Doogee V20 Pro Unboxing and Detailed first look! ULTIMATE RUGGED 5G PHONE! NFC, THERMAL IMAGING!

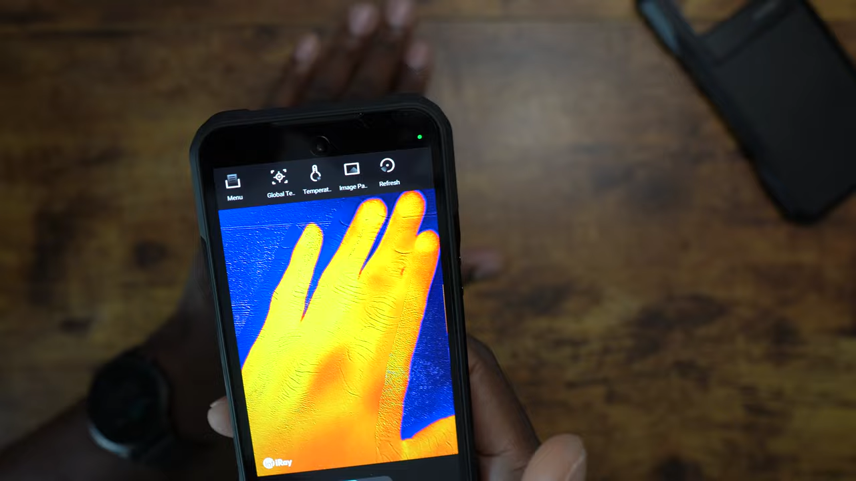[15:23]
yep i'm looking pretty good there i'm
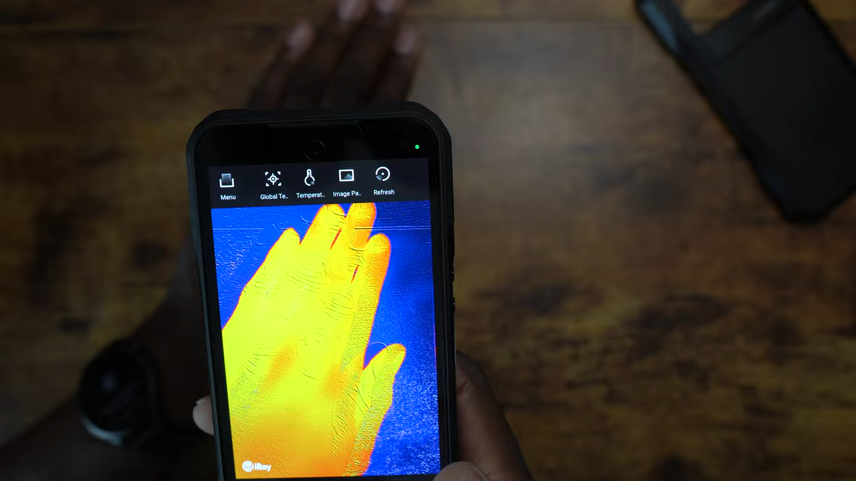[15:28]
looking pretty good yep i'm looking good but
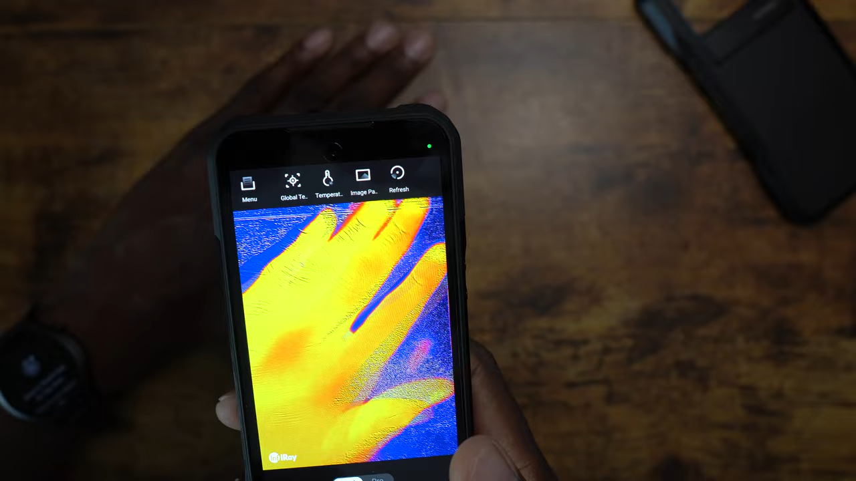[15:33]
that's the thermal imaging so you can do temperature and you can do everything like that
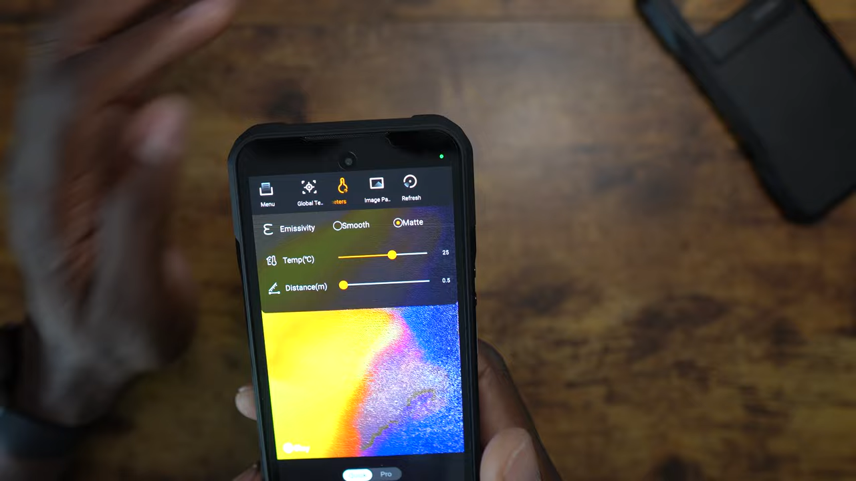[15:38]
you can adjust
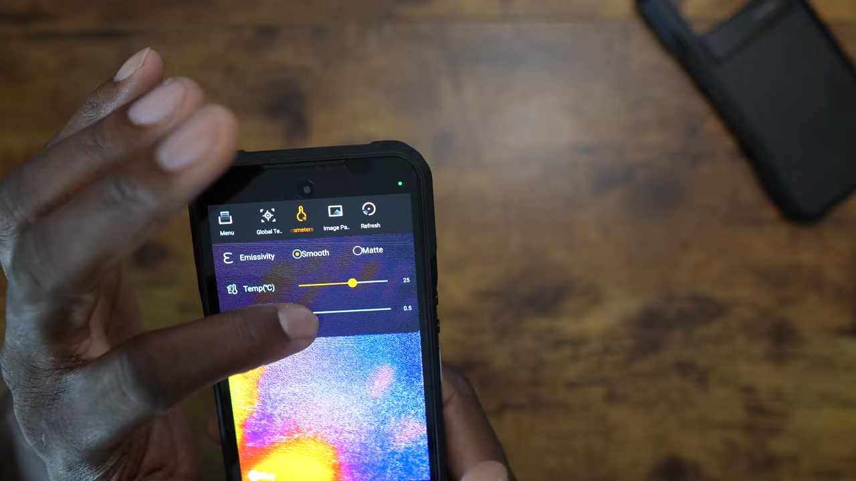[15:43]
everything on here you even have a
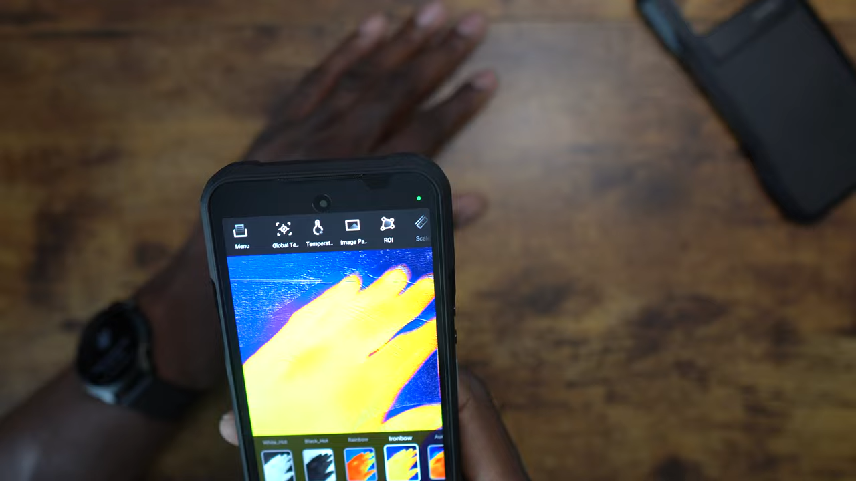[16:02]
just what it is you can change these different uh ones here
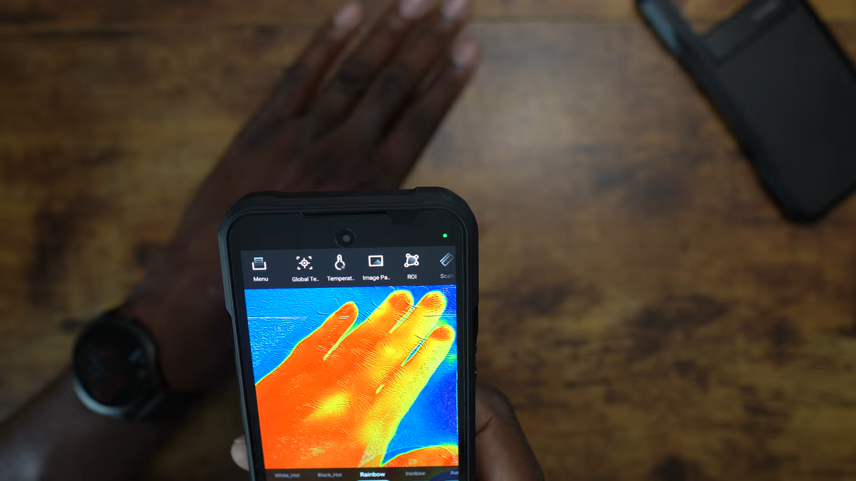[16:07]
you can do this kind
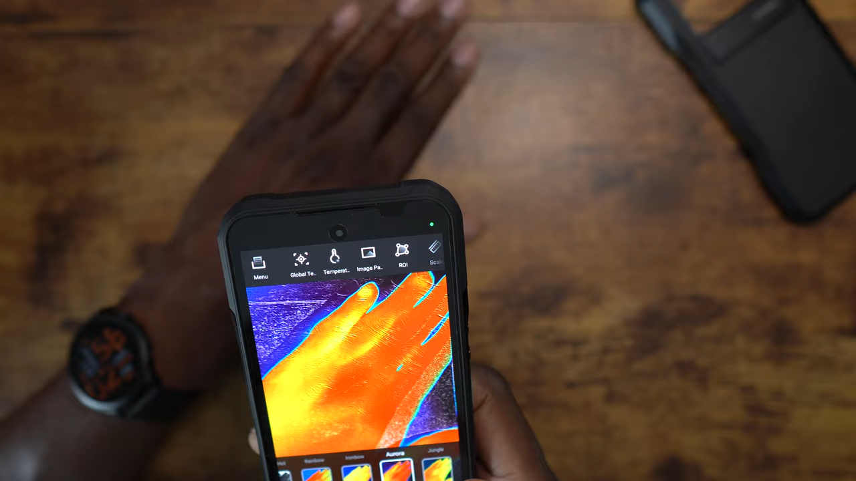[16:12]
but that's the thermal imaging man these naming jungle glory hot what the freak
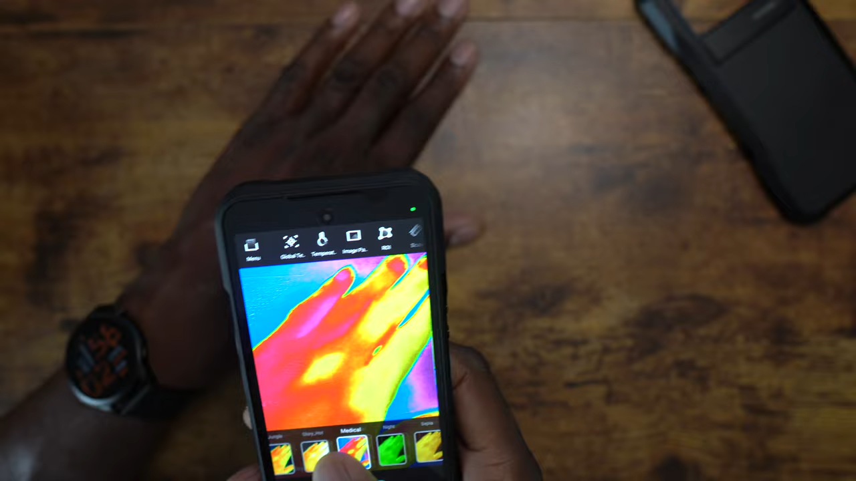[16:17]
all right medical how about just medical so so weird you can see
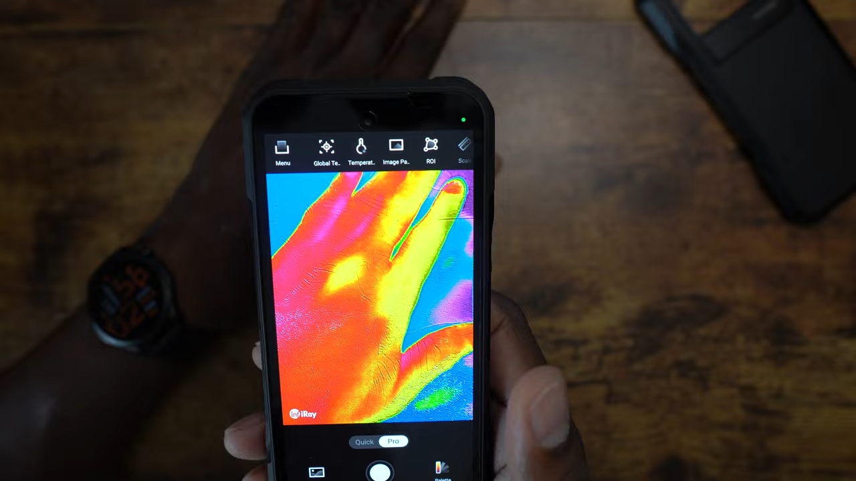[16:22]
here sorry if i was off frame a little bit but that's the thermal imaging something i probably will will never use if i'm being honest i won't i won't use that